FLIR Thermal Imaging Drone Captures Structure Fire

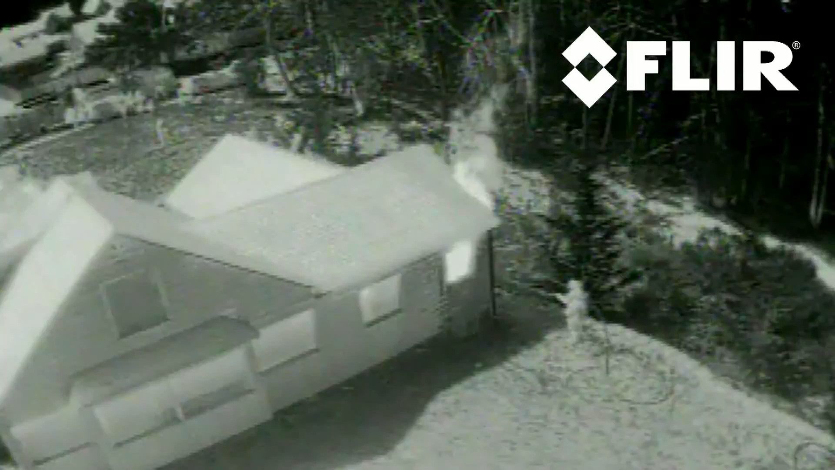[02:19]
and the FLIR thermal imaging camera made it easy to pinpoint the exact location of the fire inside the structure.